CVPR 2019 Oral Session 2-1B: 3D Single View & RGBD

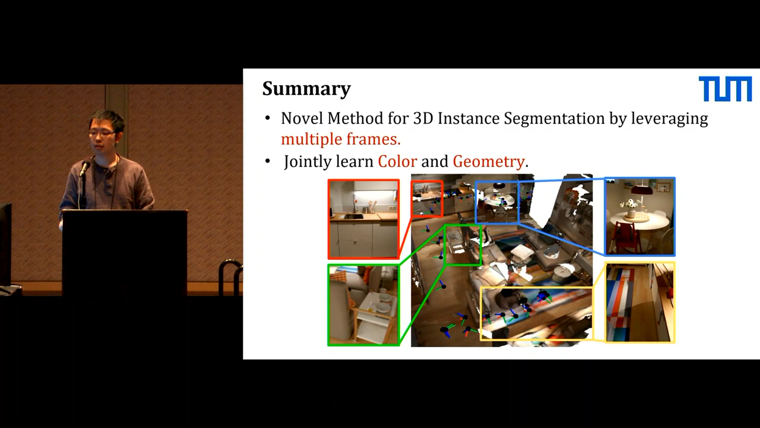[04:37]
And our network is fully convolutional,
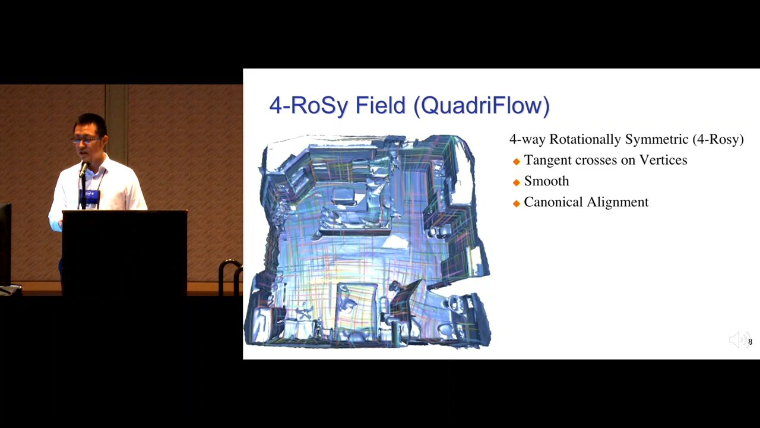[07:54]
It is smoothly aligned at the flattened regions and canonically aligned with the principal directions at the curved regions.
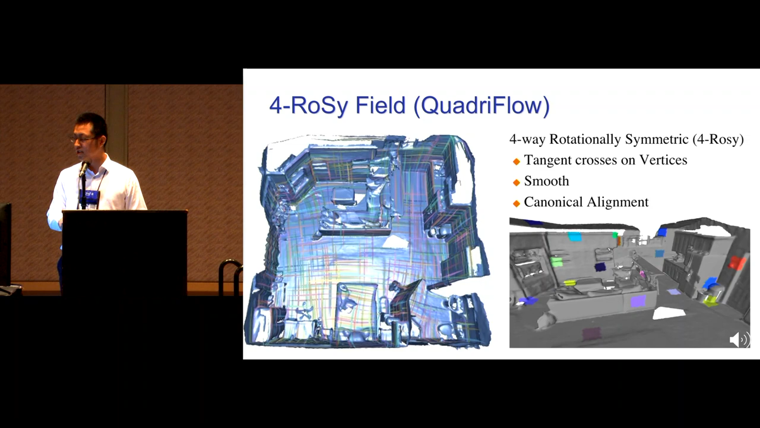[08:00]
So based on this field, for each sample, we can extract a square neighbor as shown in this image. With this technique, we can derive a unit-like architecture.
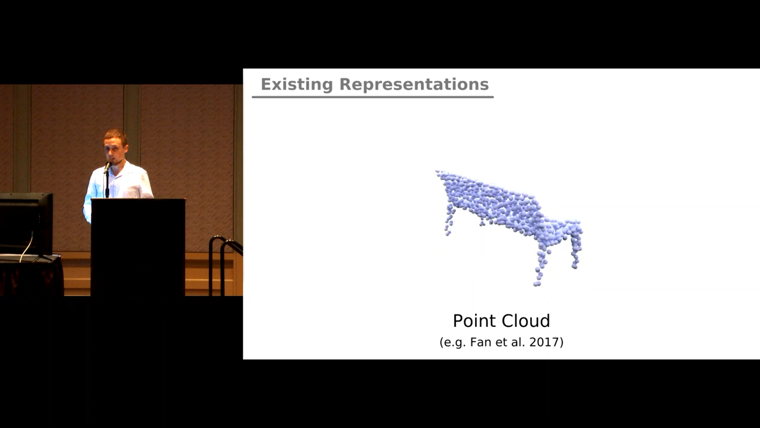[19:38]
While this approach is fast and easy, it completely discards connectivity information in the output, and hence requires additional lossy post-processing.